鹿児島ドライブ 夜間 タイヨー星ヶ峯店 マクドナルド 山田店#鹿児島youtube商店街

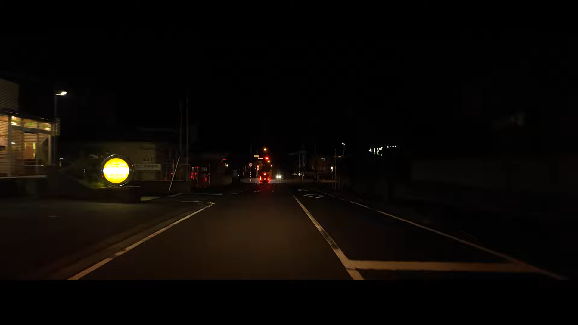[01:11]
こういう住宅街っていうんですかねどっち行こうかねまっすぐ行ってみましょうかね
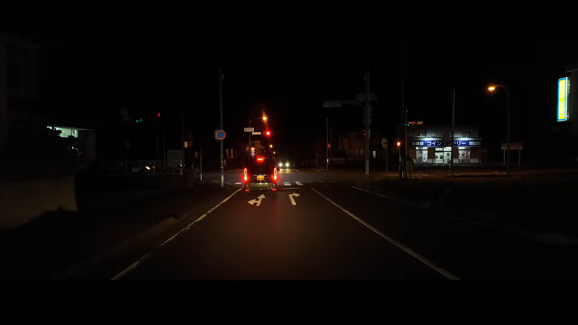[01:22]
ここはね星上の交番前っていう宇宙アレになってますよノーカットで行こうかノーカットで行こうかいや普通はねこう
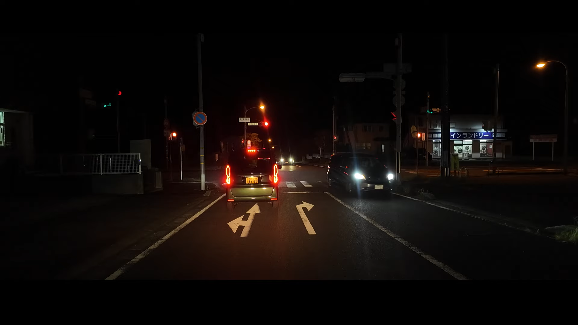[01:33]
いうちょっと交差点で待つときはですねもうカットするんですよでもライトがね車のライトがこうついてるとそれをしなくてもいいかも
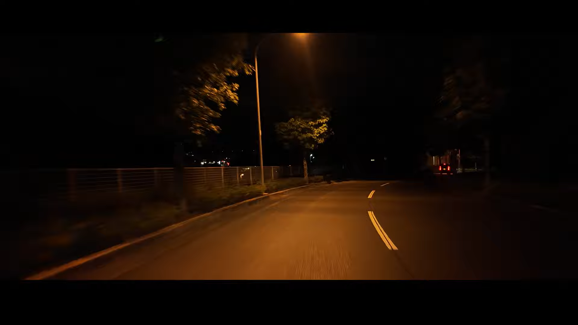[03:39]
橋みたいな感じでこうあらイルメーションがついてましたね今ねアリアルドライブもついでついで撮るといいかもしれんですねえーとどっちが行けにぎやかけああちょっともう左に行ってみます江徳寺団地に江徳寺大あっちに行くつもりだったけど案外こっちの左側の方が
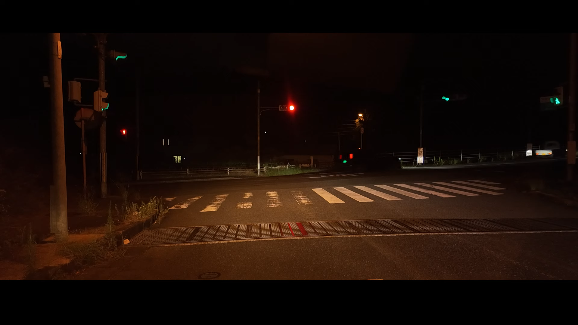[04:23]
少しあれですね前のいわゆる江徳時代のなんて山っていうかですよあれが輪郭が少し肉眼では見えるんですけどもね実際はどうなんでしょうかね左に行きますよー
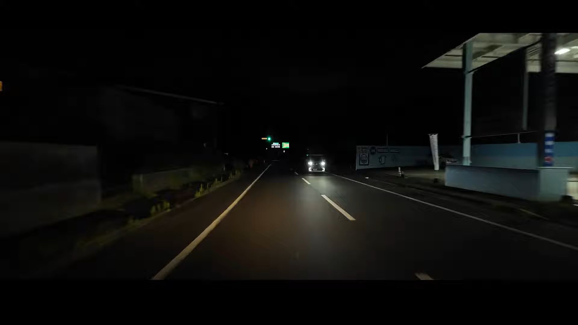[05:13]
そういうところのあれですねいや初めてこうこういう時間に通るからですけど電光掲示板っていうのはいいですねちなみにこの右側がラーメンで有名な五郎屋ですそしてえーっとですねあーいいですね結構ねあれもね夜景というほどもないんだけども夜走るのもいいわ
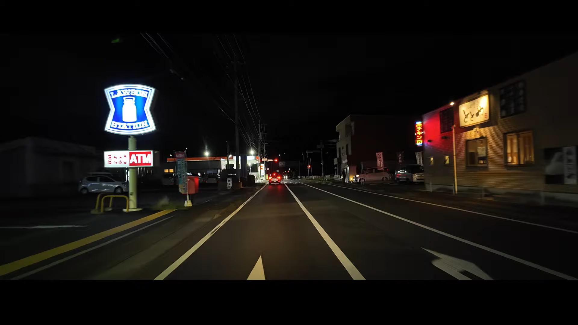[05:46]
ほとんどここのほらガソリンスタンドの右側がですねあそこですよインターチェンジですね右の方にはほとんど分かりはありませんね
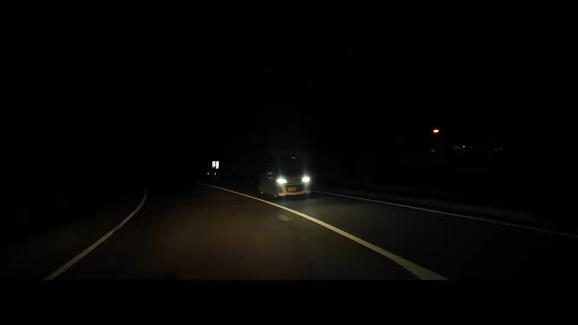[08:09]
いやだからこういう寂しいというのは今だけかもしれない記録に残しておかないかもいずれにここからですね右折しますここはねえーっと山田山田交差点かいや左側がえー
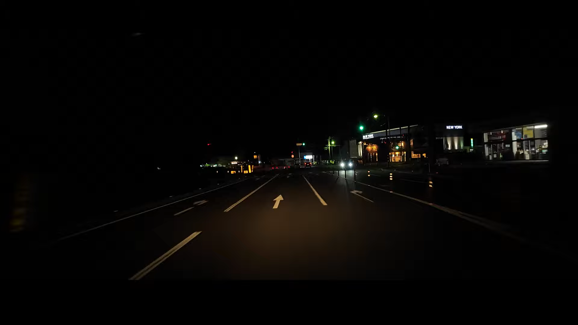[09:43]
ここ今ほら左側にちょっとこう工事中のあれが見えますよ見えないかもしかするとこのあれの
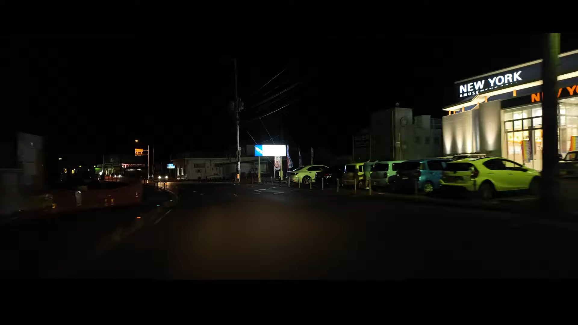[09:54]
工事用のあれが機械が映ってるかもしれませんねここが片側二車線になるとまた違いますね違うと思いますよ
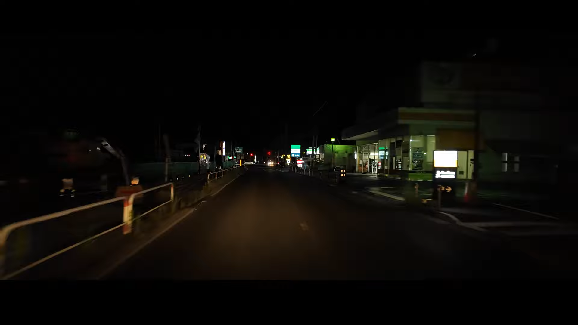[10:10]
で右がですね最近最近オープンしたばっかしのマクドナルドのここは何何してんって言うんだろうかあのー中山バイパスここは左行けば中山バイパスなんですよほんで交差点名はですね山田下ってなってますね
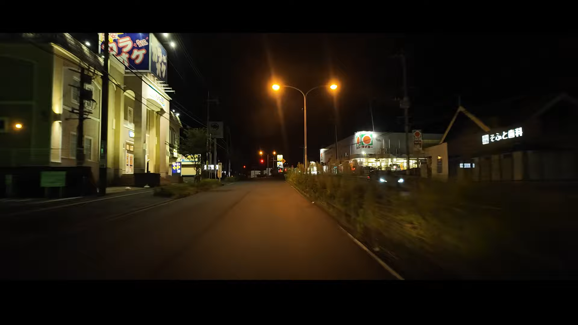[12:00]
当然ねっていう感じですねここは右がね太陽中山点ですねで、左がアカシアだけども閉まってますねアカシア自体はですねそれとですよ右の方にほら松本京市ってなってますけど以前はですねドラッグイレボンじゃなせんかったけ
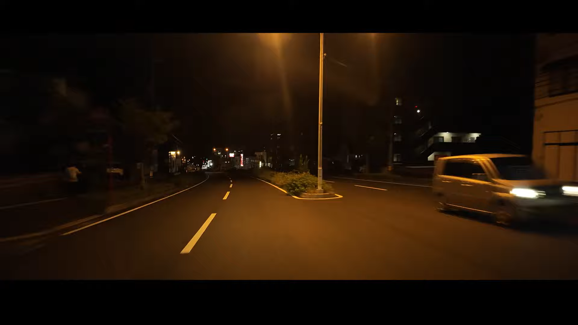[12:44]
なんですかねこここの辺りの本部わからん本部というかどうかわからないけどで、右が鍋島ですね
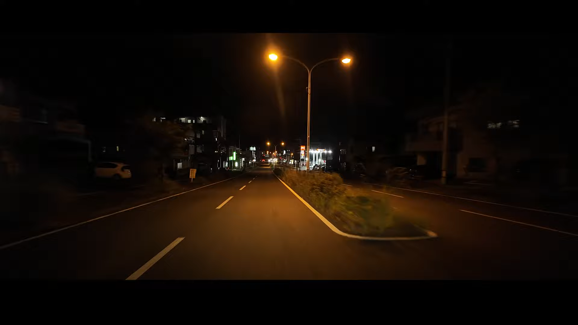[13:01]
こうして見るといわゆる食事ができる店っていうのは今の鍋島さんとここにここに右の方になんかこうあれがありますけど案外ないもんですね中山点はもうちょっとこの食事をできるところがあるかと思ってたらそうでもないか
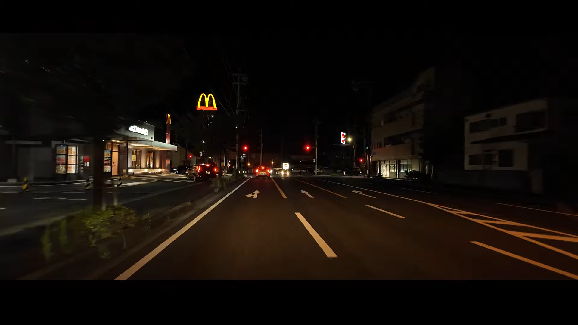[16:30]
中山バイバス店っていうのかなここもそんなにお客さんはないですね店内が見えるんですけど
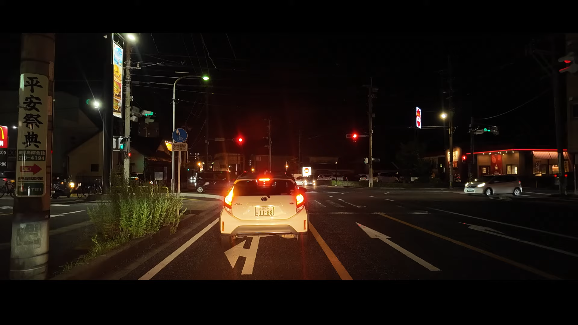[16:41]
ここから見える範囲ではそんなにお客さんいらっしゃいませんよまあ火曜日ですからね今日はね営業時間はね7時から23時までですからどうなんだろう9時ぐらいっていうのが一番中途半端なんですけどねで、右の方がねガスト角がね